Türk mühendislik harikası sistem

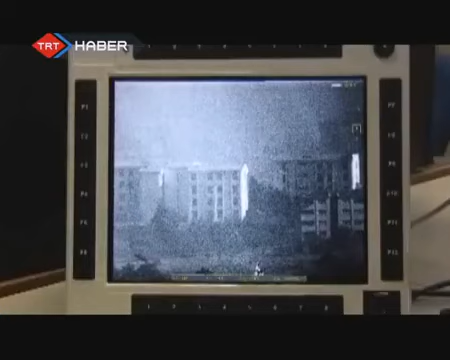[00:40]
Ortamın sisli ya da kar yağışlı olması hedefin tespit edilmesini engelleyemiyor.